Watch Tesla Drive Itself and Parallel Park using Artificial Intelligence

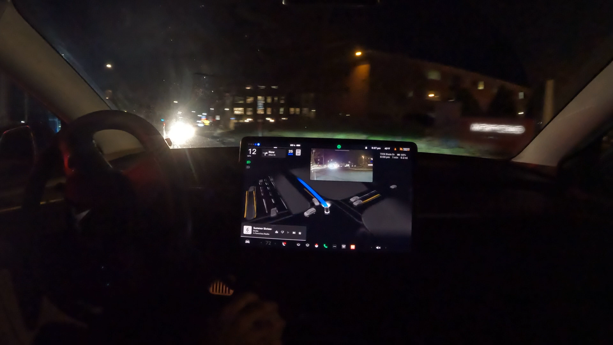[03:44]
that maneuver all right really good job there and now we are inside the access road where it's got to do some more uh cautiously driving and here it goes with a left turn coming up here
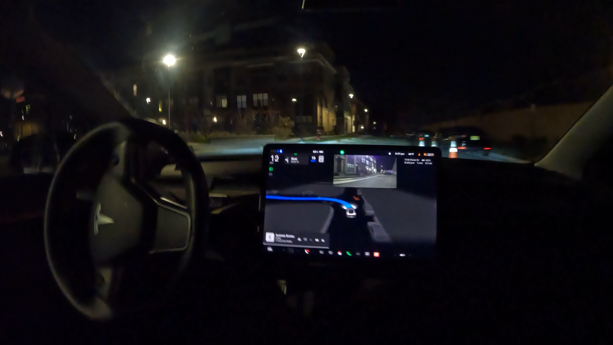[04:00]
but it's got some cones in the way let's see if we could figure this out wow all right that was interesting but it did it um and i'm not sure what why those cones are like right there in the middle of the road but really good job with fsd figuring that out this is where i had it take me to my destination so really nice job there um want to thank everyone for watching this make sure you hit that like button if you enjoyed the